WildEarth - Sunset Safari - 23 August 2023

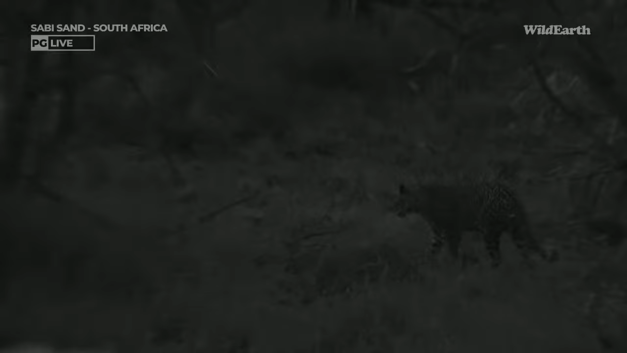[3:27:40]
She was on the termite mound, settled beautifully, and was about to start grooming herself, and then a rhino walked past, and she then came running down and went and investigated the rhino,
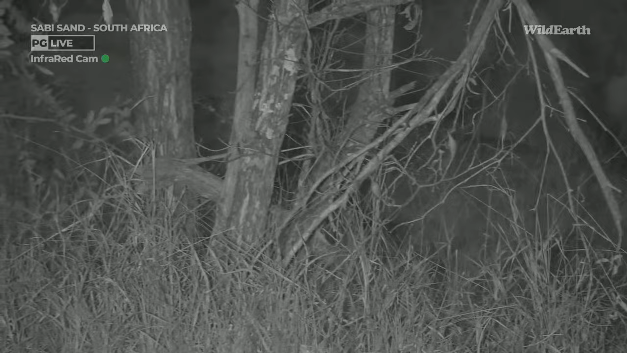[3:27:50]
and is now going into a horrible, horrible spot, which I don't think we're going to be able to keep up with her in, I'm afraid.
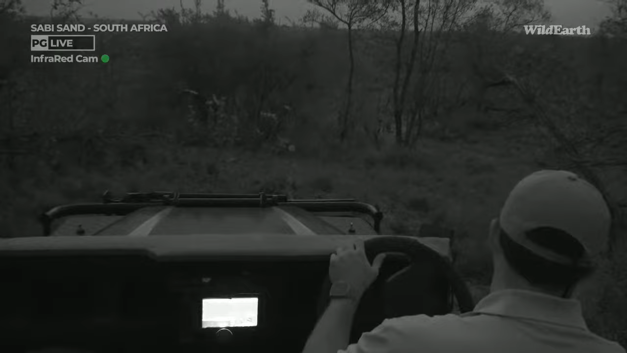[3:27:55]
I'm hoping she's going to settle. She did this such a cool thing. Just as she was getting to the mound, she jumped onto this little tree, and she like walked along the tree like it was a little catwalk. Didn't think she was going to walk on the tree itself, but she decided that's where she wanted to be.
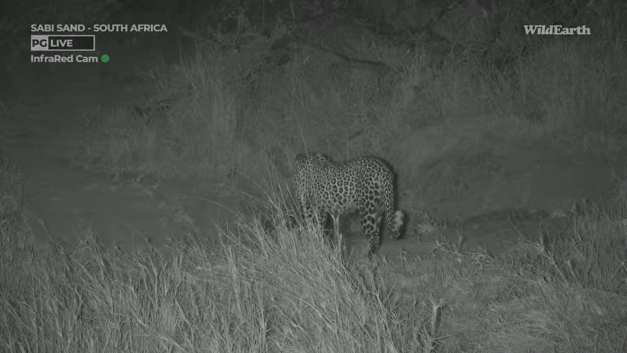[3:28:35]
The fact that she even was alert to a rhino moving was testament to the fact that she kind of picks up any sound and she's going to go and investigate it. And off we go. And there she's walking on a nice little open path for us now. A little scent mark while cleaning paws. Multitasking at its finest. And then disappear around the bush.
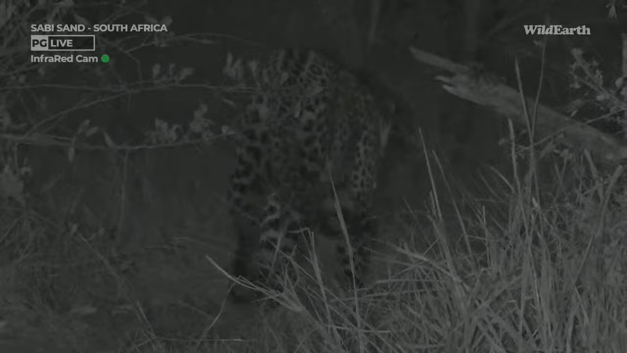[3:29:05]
Problem when she's like this is that she doesn't hold direction,
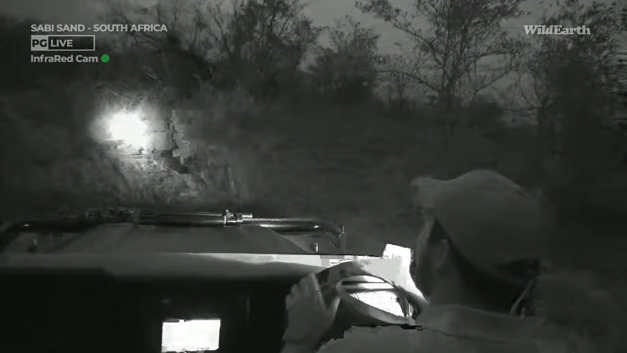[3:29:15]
so it becomes really tricky to keep up with her if she sees something. She'll just run in any direction. At least like with Mareeps this morning, he's kind of just set direction, so if you lose him, you just go around and I'm gonna just go back for you quickly. I know it's not ideal because you're gonna shoot over my head, but with the infrared I'll just move my head out the way.
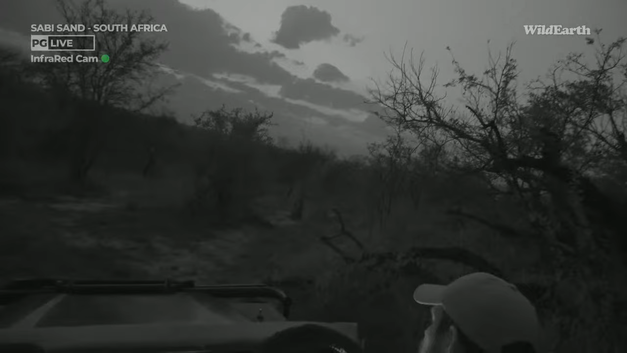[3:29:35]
She's just stopped and stationary.
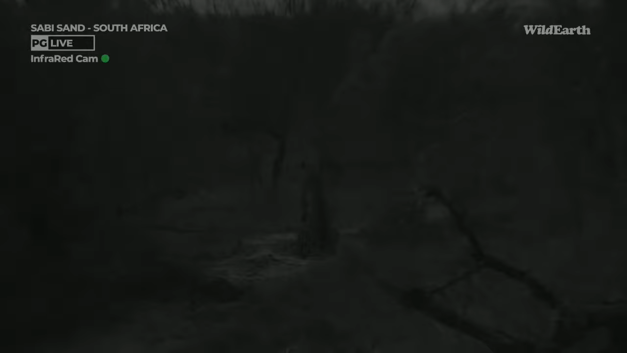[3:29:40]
If I go forward, it might push her a little bit, so I don't want to do that. I'll just stop behind her a little bit and let her groom and do what she wants to do. Cool to see those paws though. You know, it's not often we get to see the underside. Those are the little paws that make all the tracks. You're going to lie down there, girl. You are? Okay. All right, let's reposition then, Ryan. If she's gonna lie down, then we can.
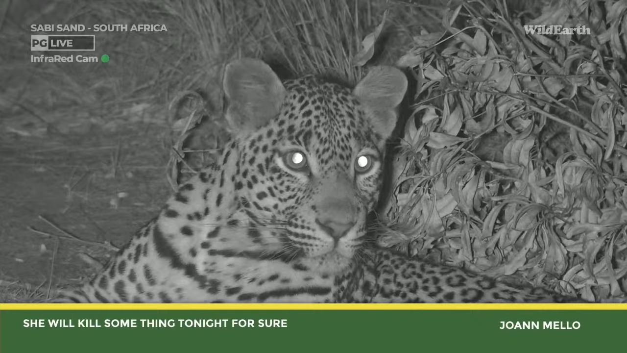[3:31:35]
Joanne, I'm sure, whether it be a little scrub hare, an unsuspecting bird, a duiker, impala, something I'm sure will satisfy her hunger tonight. We know at Tlalamba she's busy, she'll go the whole night until she finds what she's looking for. I'd love to know also how many times she actually does kill. I reckon she kills a lot more than we realize. I think she makes kills and we just kind of miss them every now and then. She's been known to drag kills an excessively long way in the past.
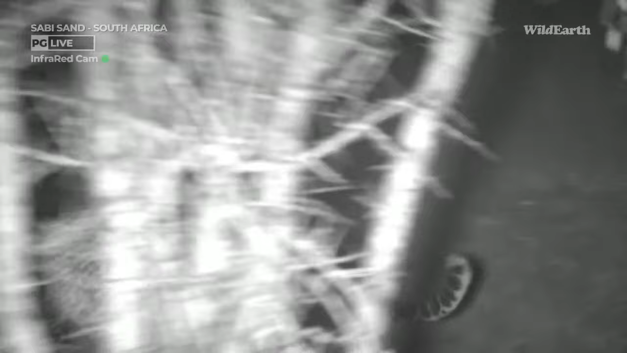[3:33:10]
She's obviously allowing as much light as she can in. And now? It's the rhino, silly.
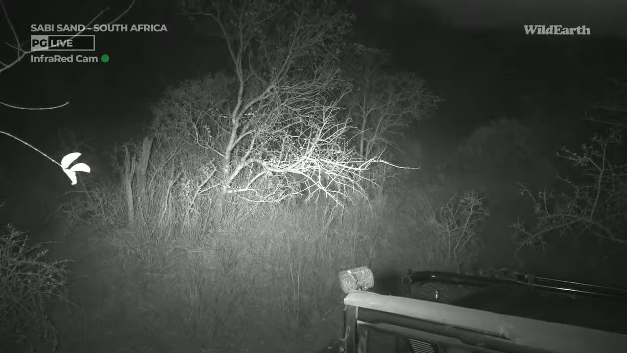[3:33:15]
And she is a beautiful cat, but she's now a gone cat.
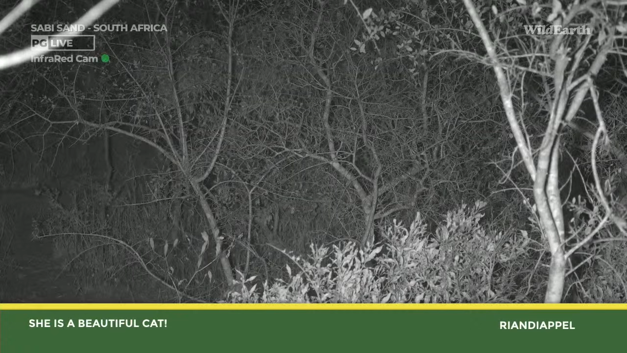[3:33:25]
I don't even know if I'm going to be able to find her again here. I can think I can see her there somewhere. Just trying to see if I can see with a light before so I know where I'm actually going.
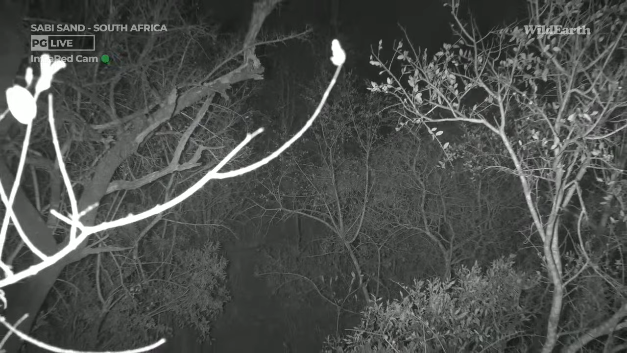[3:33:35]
All right, let's try, see if I can find her again.
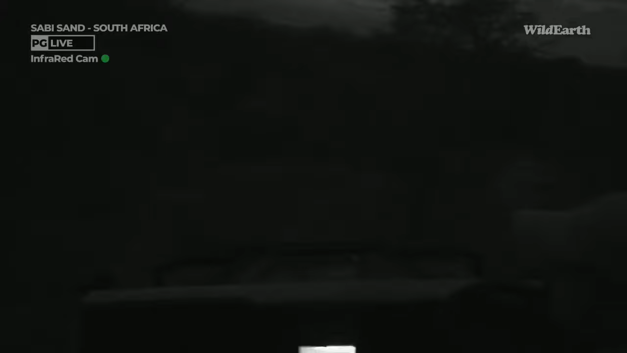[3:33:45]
To be honest with you, if she really is running in this stuff and she's hunting, I really don't like following cats when they hunt at night.
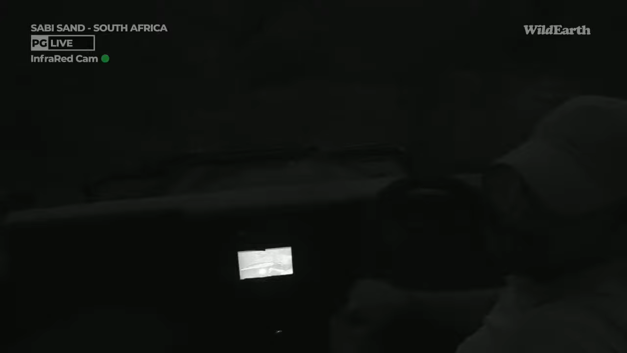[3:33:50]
I can't see what they're hunting, and therefore
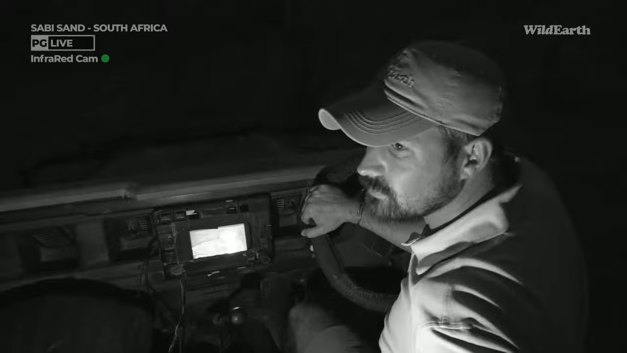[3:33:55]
I can't see where I'm reversing. Let's put that light on. And therefore I just end up disturbing it. So I just want to try and see what she's doing. It'll be cool if she's stalking the rhino, just because it'll be a nice thing to kind of show you guys a two-shot of that. But in the meantime, let's send you across to Rolf.
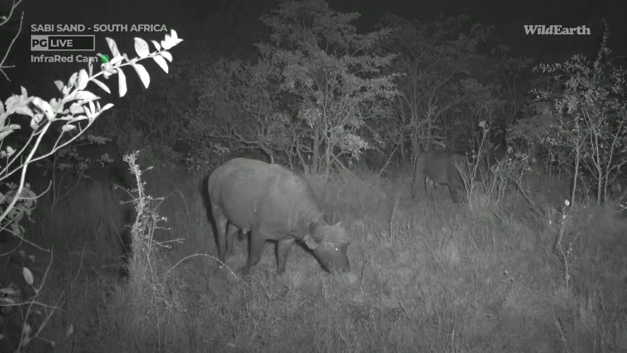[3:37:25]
And you can see this big male that's here in the foreground. And wow, so this is a good thing for tomorrow. But of course, I am going on leave from tomorrow morning. So I'm hoping the next two that's jumping onto the vehicle to replace Tristan and myself will be able to get to see these buffaloes, and maybe they're going to be luring some lions in onto Juma tonight. You never know.